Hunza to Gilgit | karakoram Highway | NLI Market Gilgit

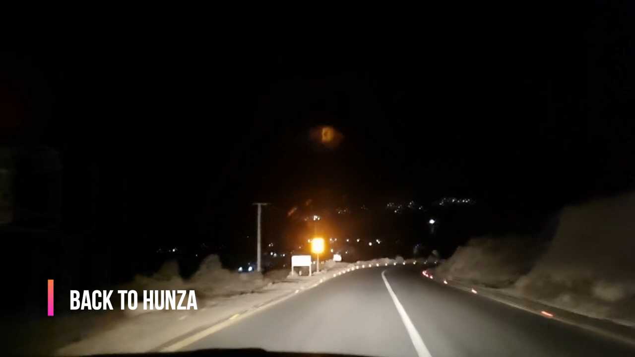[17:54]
फाइनली मैंने गिलगित से ऑलमोस्ट चीज़ें परचेज़ कर ली हैं और वापसी के लिए निकला हूँ हुंजा के लिए अभी कोई 10 मिनट पहले। ये अभी नॉर्मल गांव जो आता है जहाँ से नलतर का
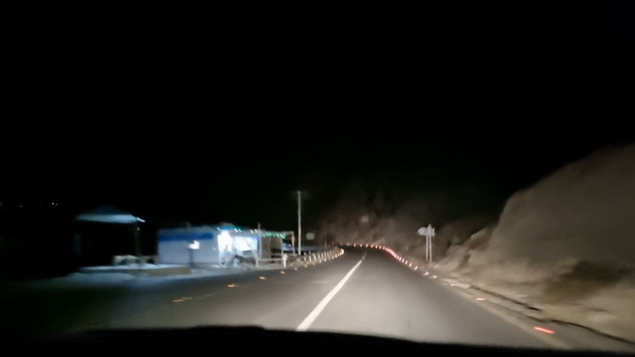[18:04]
रास्ता जाता है वहाँ पे पहुँचा हूँ और 2 घंटे लगेंगे तकरीबन। रात का टाइम है, 9:30 हो गए हूँ मैं। इंशाल्लाह 11 बजे तक पहुँचूँगा हुंजा। तो पौधे भी ले लिए और सारा कुछ सामान, बिजली का, लाइटें शाइटें, पार्किंग के लैंप्स, इस तरह की सारी चीज़ें ले ली हुई हैं और बस अभी रवा दवा हूँ। अब ज़्यादा मैं आपको दिखा तो नहीं सकूँगा कि